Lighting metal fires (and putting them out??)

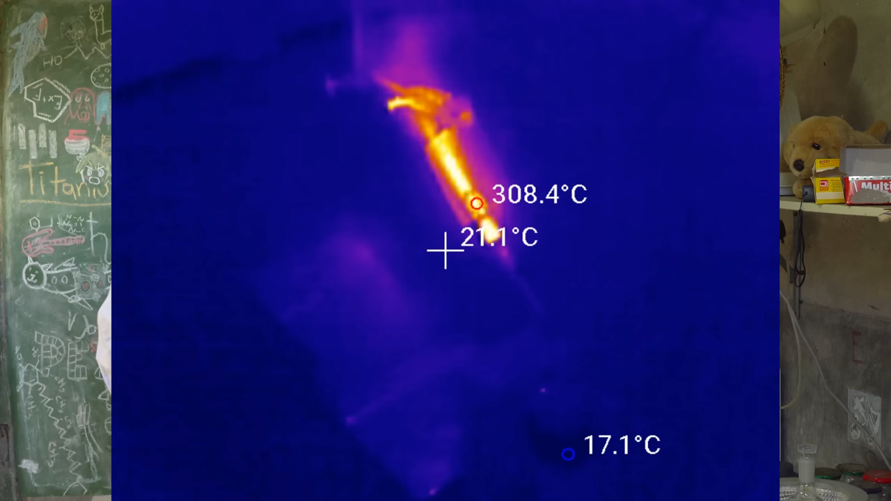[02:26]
On screen: min 17.1°C
The zinc does occasionally catch on fire. It burns with quite a brilliant blue flame.
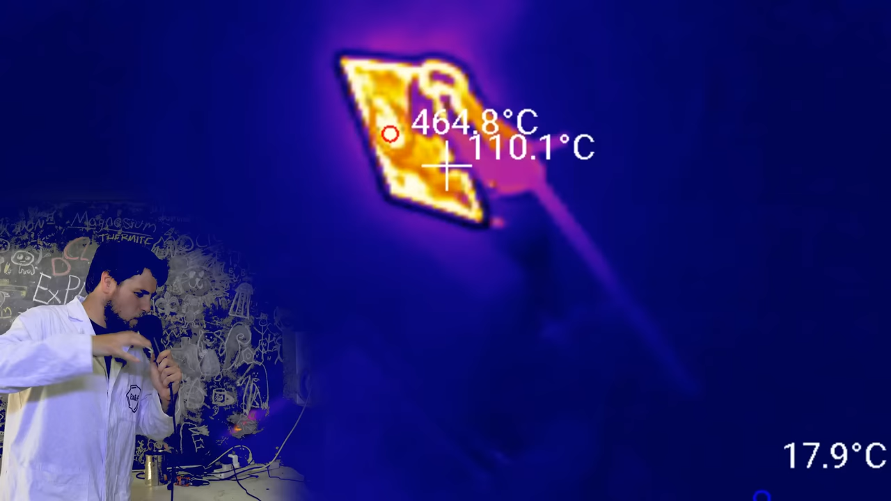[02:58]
The weirdly coloured footage is from a thermal camera that I have now.
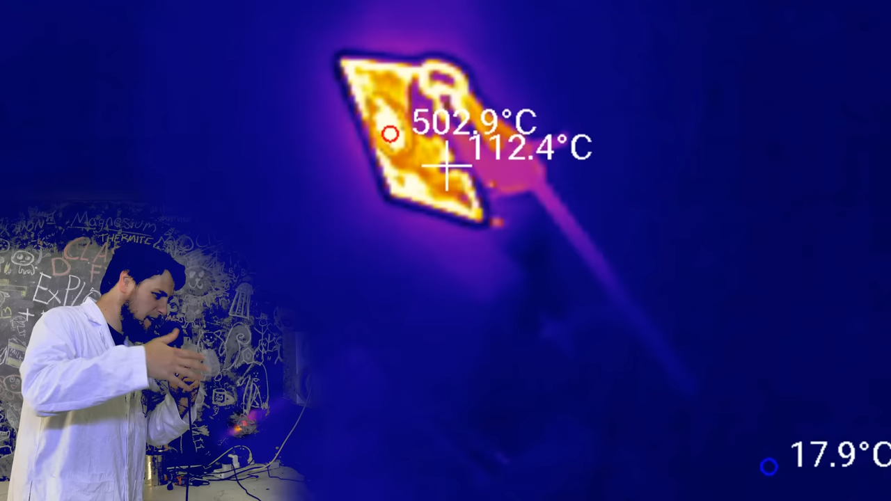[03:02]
On screen: spot 112.4°C
The maximum temperature that this thermal camera can read is about 650 degrees.
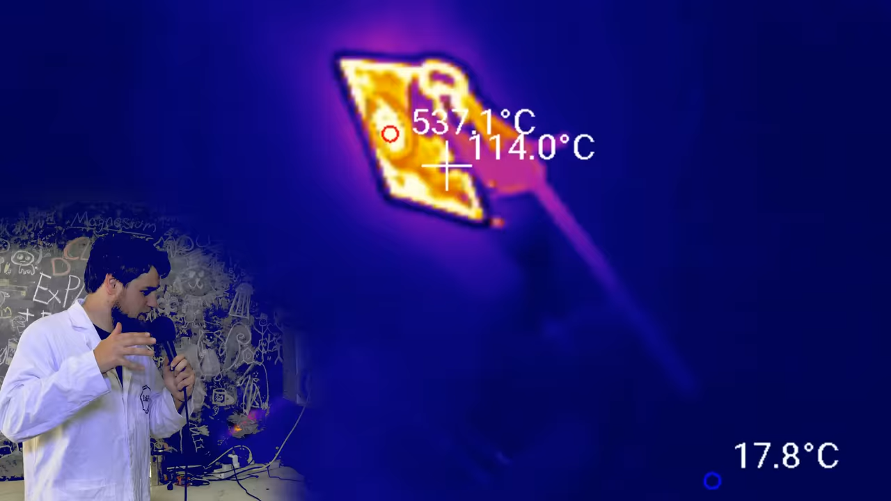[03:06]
On screen: min 17.8°C
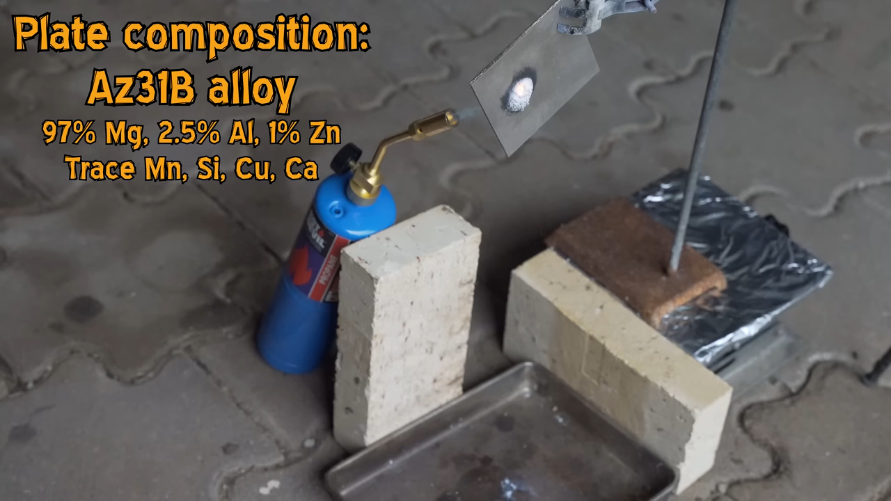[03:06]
So if it reports a temperature of like 700 or 750, it's not accurately reading out that temperature.
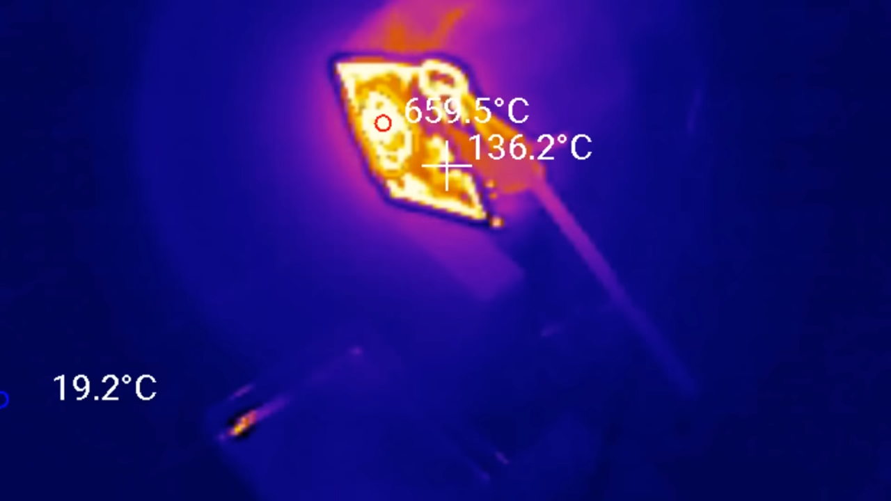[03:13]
On screen: spot 136.2°C, max 659.5°C
It's just screaming in pain because it's looking at something way hotter than it's meant to be.
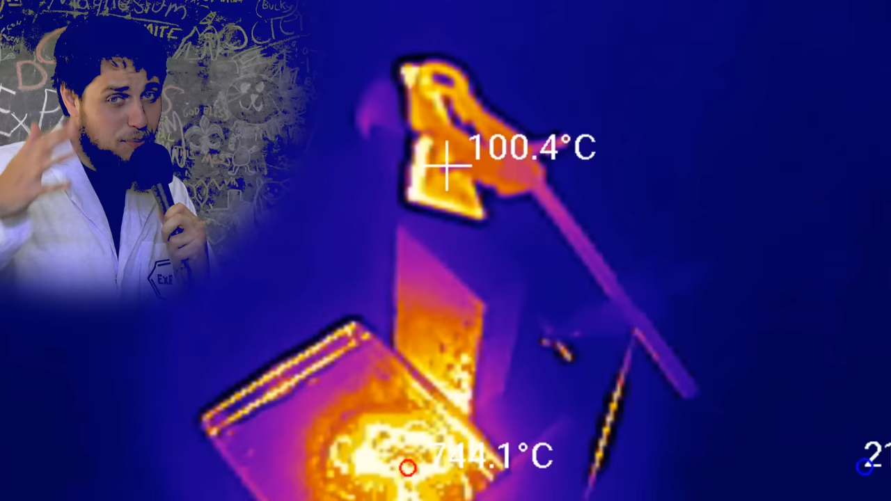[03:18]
On screen: spot 100.4°C
You can probably see where this is going.